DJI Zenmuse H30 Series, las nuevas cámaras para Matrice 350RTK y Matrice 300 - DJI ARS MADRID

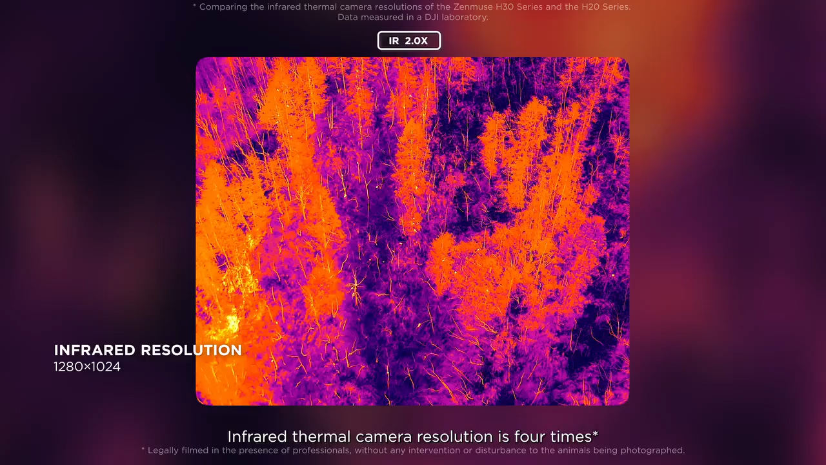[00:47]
Infrared thermal camera resolution is four times that of the previous generation, delivering enhanced subject recognition.
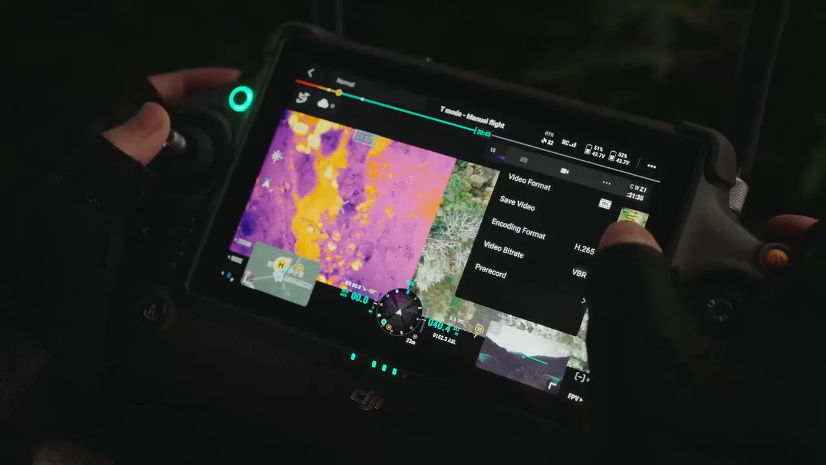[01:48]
The H30T features up to 30 seconds of pre-recording.
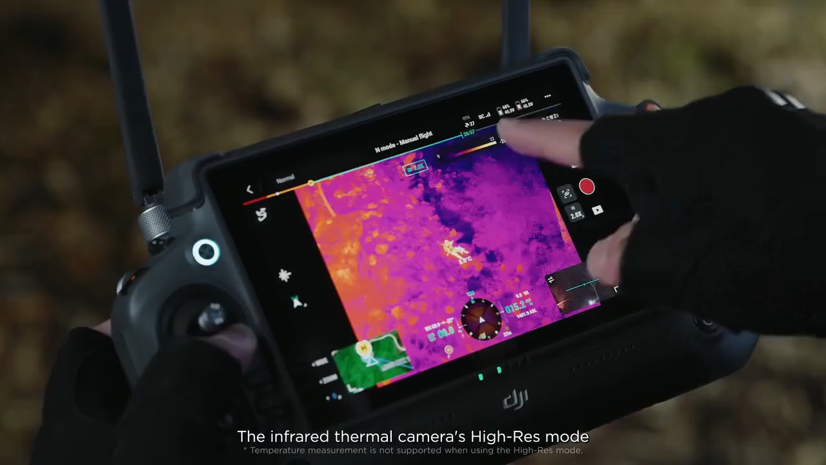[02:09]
The infrared thermal camera's high-res mode allows for the detection of subjects with more nuanced temperature differences.
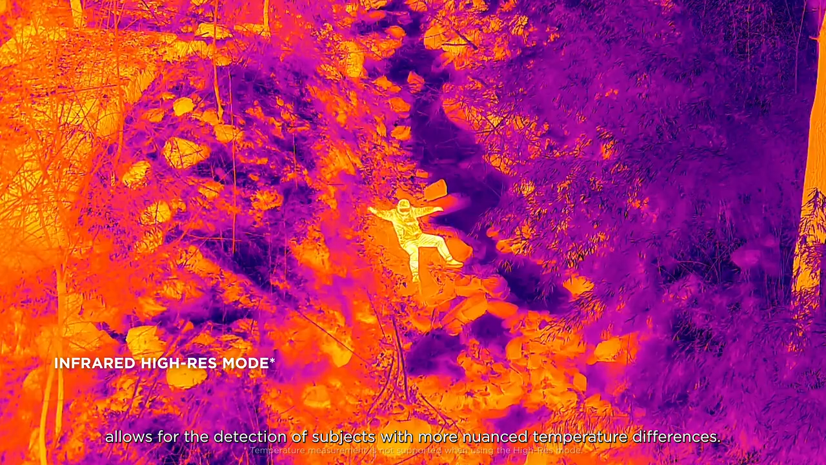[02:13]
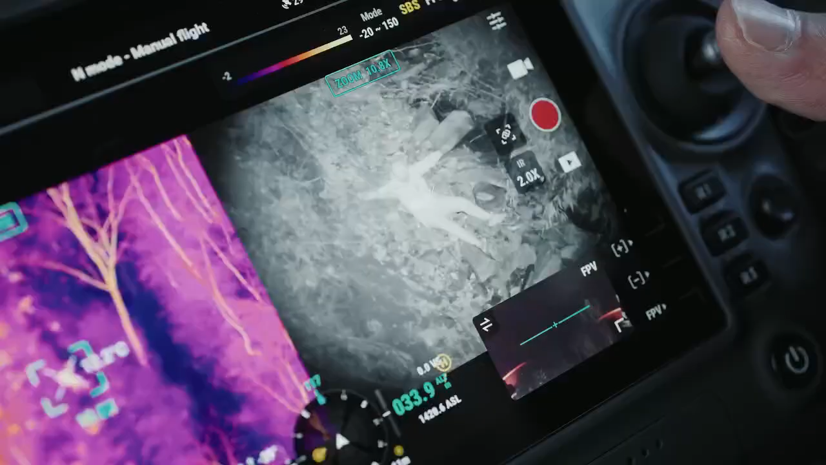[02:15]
This enables operators to more quickly locate subjects.